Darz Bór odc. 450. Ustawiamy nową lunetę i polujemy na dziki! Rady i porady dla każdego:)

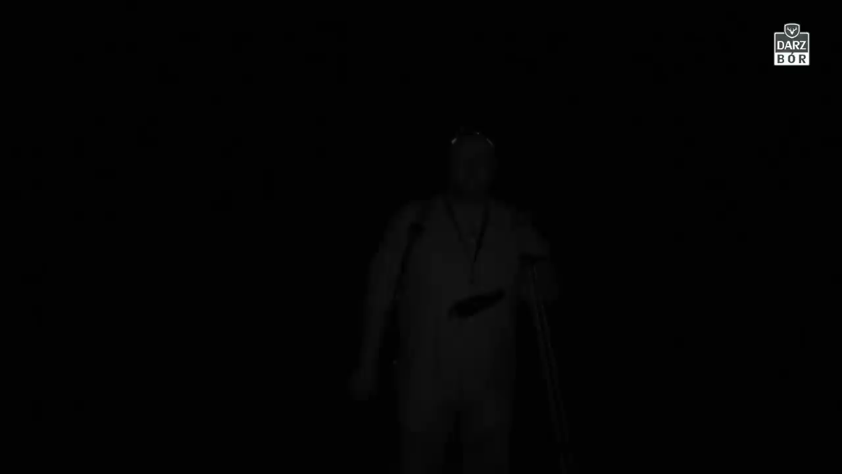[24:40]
A więc tak jak widzieliście, broń przystrzelana, no i teraz jesteśmy w lesie. Bardzo ciepła noc, ponad 20 stopni, no ale postanowiliśmy podejść przez las, kawałek nad torami, aby sprawdzić, czy gdzieś tam są dziki. Niestety tak nam wiatr pasuje, że musimy troszeczkę nadłożyć drogi, bo inaczej gdybyśmy poszli prosto nad polami, od razu byśmy wylądowali, jak to się mówi,
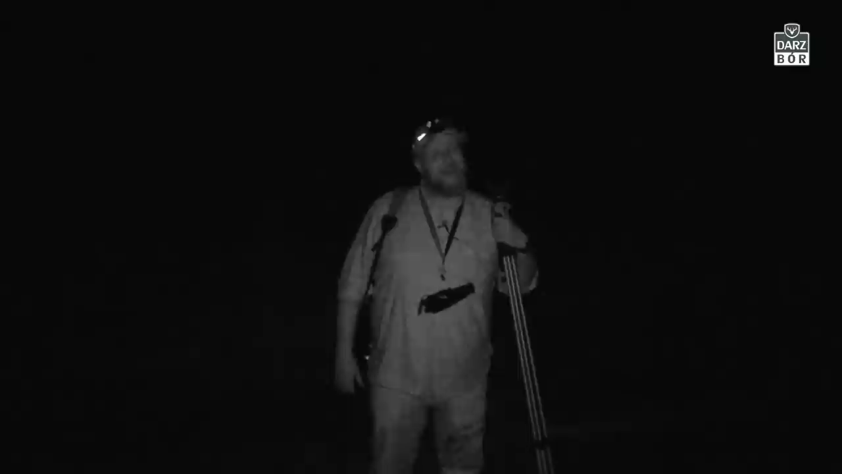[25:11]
z wiatrem i cała zwierzyna, która gdzieś tam jest, od razu by nas wyczuła. Polujemy blisko miejscowości, mamy też odstrzał sanitarny i odstrzał redukcyjny, a więc jak widzicie, tłumik jest na mojej broni. Broń jest ustawiona, dodatkowo nakładka NV007S, znowu z tą długością fali niewidoczną dla dzikiej zwierzyny.
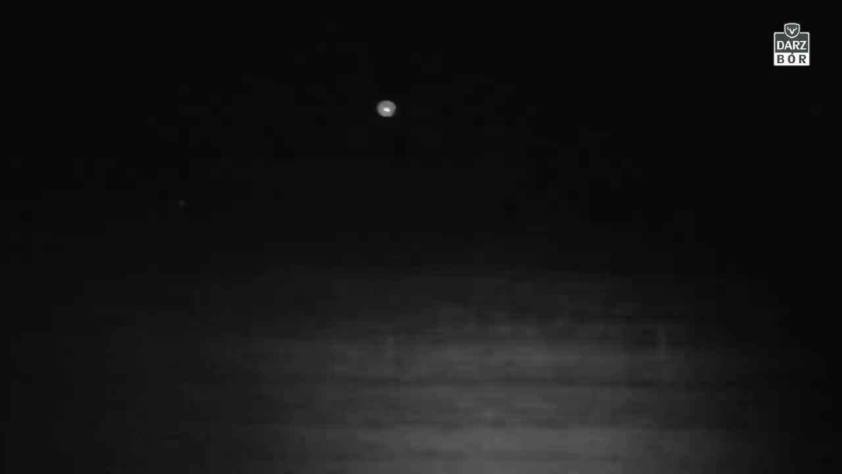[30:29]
strony też widzę dwa takiej średniej wielkości dziki. Całe towarzystwo jest od nas jakieś 400 metrów. Robi się powoli brzask, no i zastanawiam się, co zrobić. Niestety, jeżeli zejdziemy z nasypu kolejowego i pójdziemy przez łąkę, no to po drodze mamy dwie sarny, które sobie leżą, odpoczywają i zapewne jak tylko dostaną od nas wiatru,
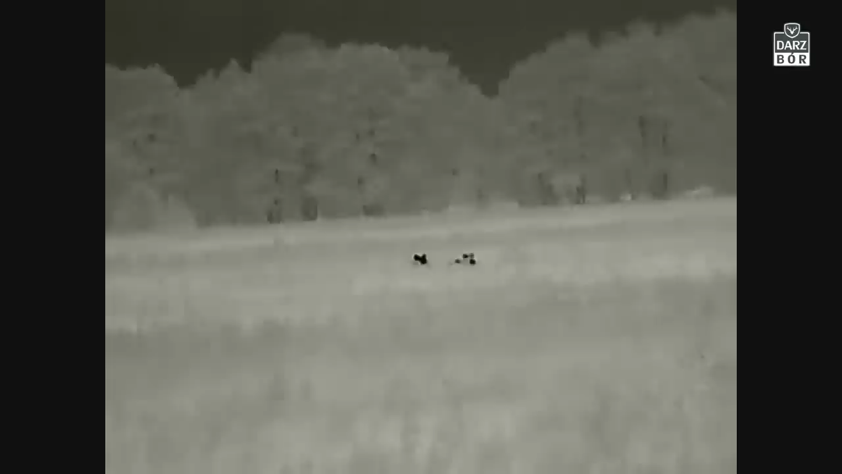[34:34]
Dziki nam zwiały, poszły gdzieś tutaj na las, już robi się coraz jaśniej.
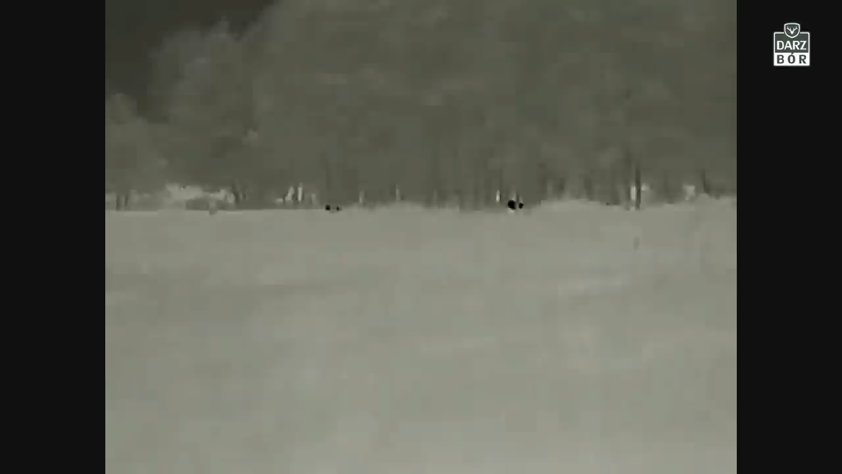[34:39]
Niestety tam, gdzie staliśmy
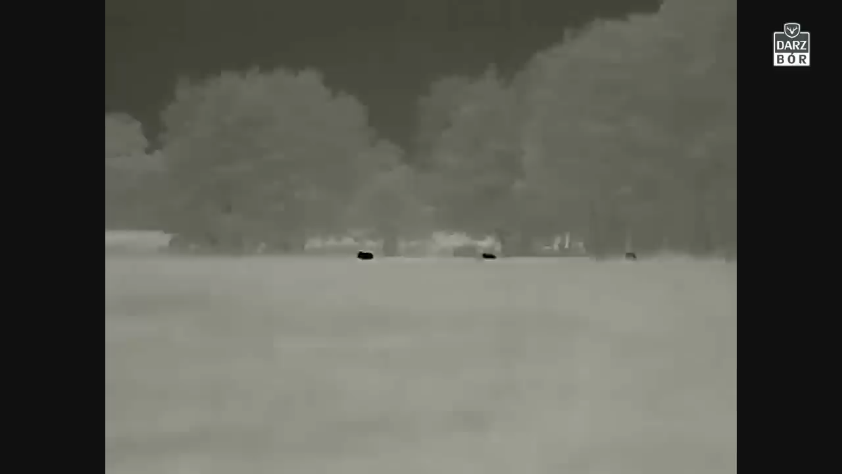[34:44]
przy tym owsie, to ciężko było dojrzeć, co to za dziki.
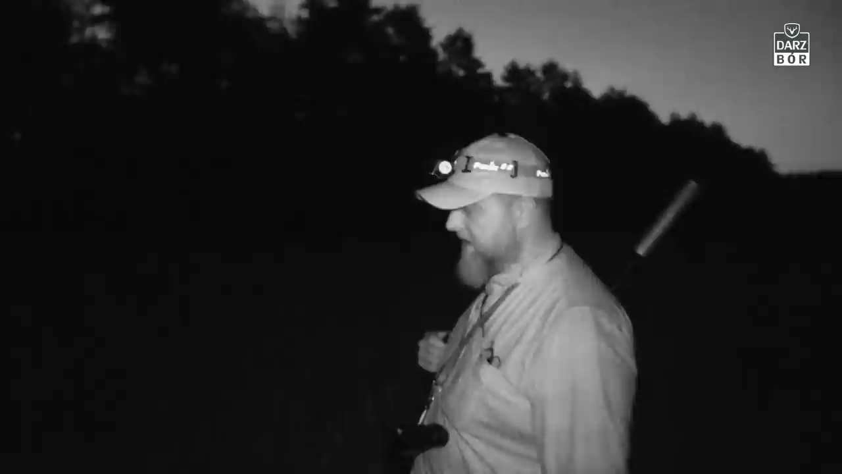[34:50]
Na końcu, kiedy już wyszły jakby z tego zboża i stały przy takiej miedzy, przy takim rowie z drzewami, widziałem trzy większe sztuki, a później cały peleton takich maluchów, który ciągnął za ostatnią ważką. Więc wydaje mi się, że tam była przynajmniej jedna, a może dwie lożki,
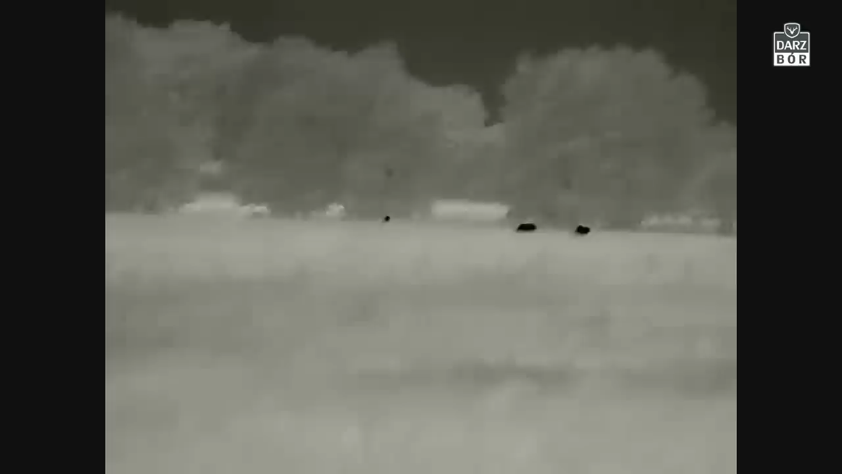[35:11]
a może było to po prostu całe przedszkole. A więc były tam trzy lochy. Ciężko to wszystko określić, choć wydawało mi się, że
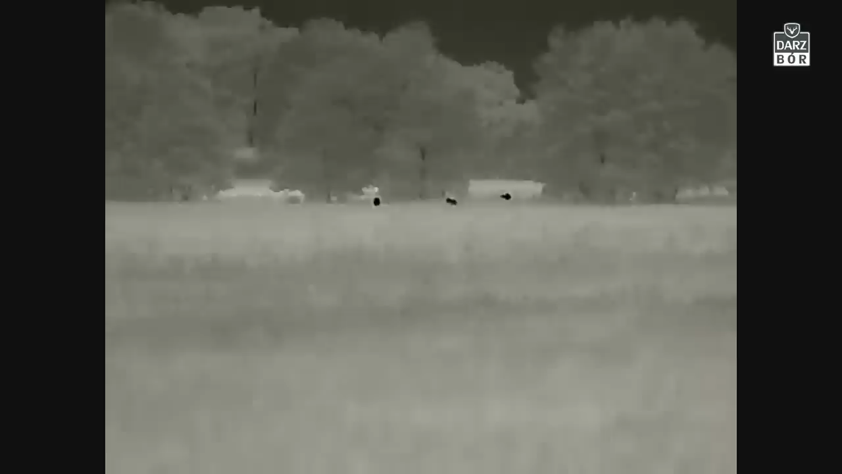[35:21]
jeden dzik był bardzo duży, a pozostałe dwa były mniejsze, więc
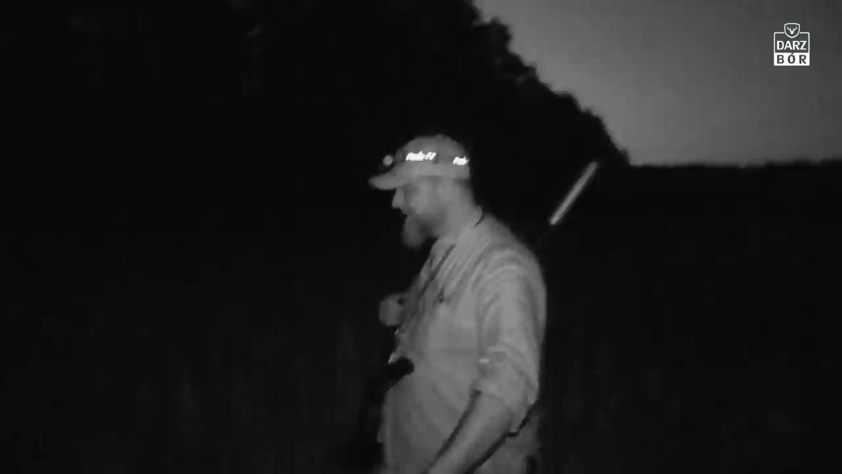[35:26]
Ciężko. No, idziemy sobie przez te trawy, robi się brzask.
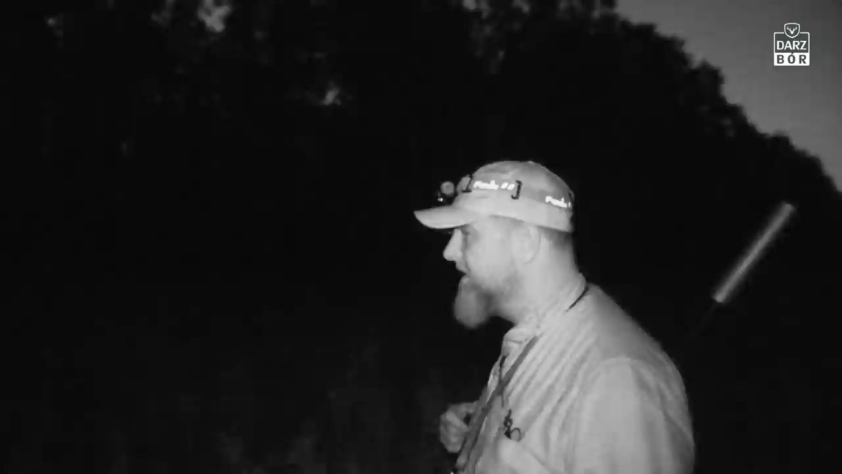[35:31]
Przejdziemy przez las, idziemy do samochodu. No i chyba na dzisiaj zakończymy to polowanie,
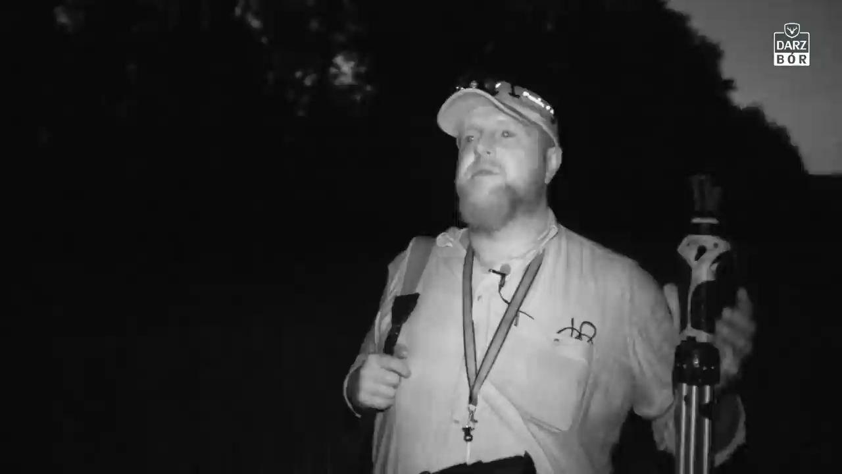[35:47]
To nie mieliśmy szans dobrze ich dojrzeć, ani dogonić.
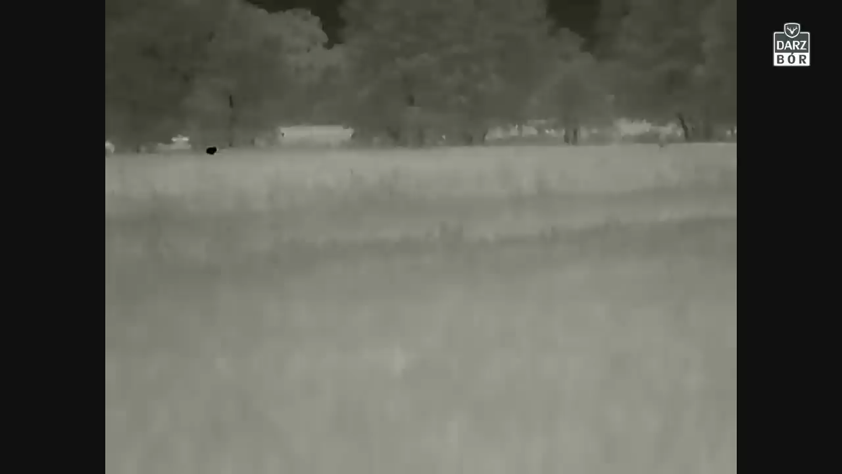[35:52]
Las tuż za nami, a dziki gdzieś tam.
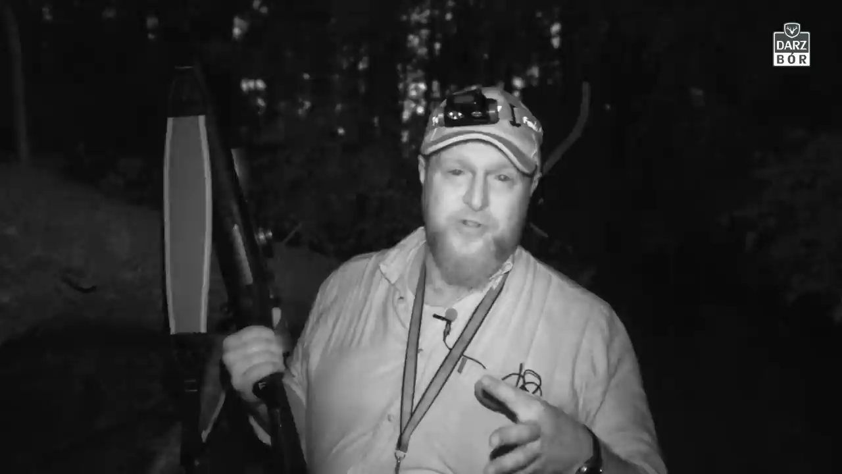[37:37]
Jedna z tych sztuk, z trzech dużych. Wydaje mi się, że to był samiec, ale on odszedł tam sobie dalej pojedynczo.
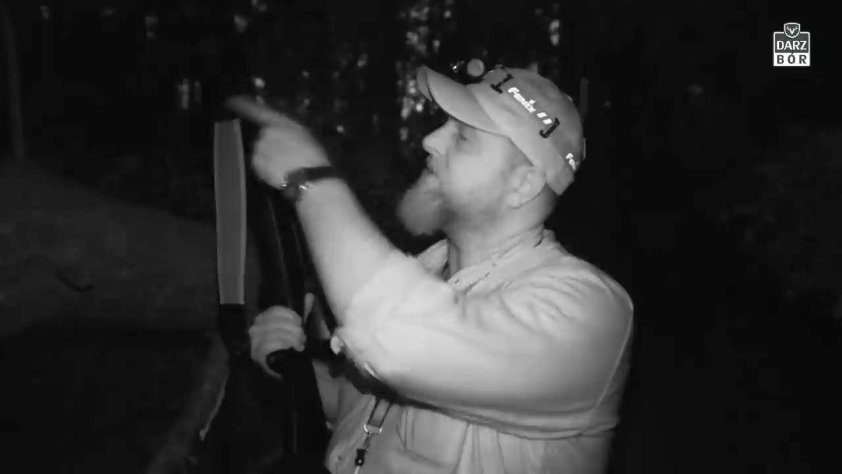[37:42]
I dopiero później dołączył do watahy. Ale cóż, zdjąłem nawet nakładkę, żeby lepiej ocenić, żeby lepiej zobaczyć, co to jest, bo już jak robi się brzask, robi się jasno, no to lepiej można wszystko ocenić w lunecie i tak właśnie zrobiłem. Niestety tam na brzegu lasu mgiełka i to wszystko i nie podjąłem decyzji o tym, żeby pociągnąć za spust, chociaż mogłem.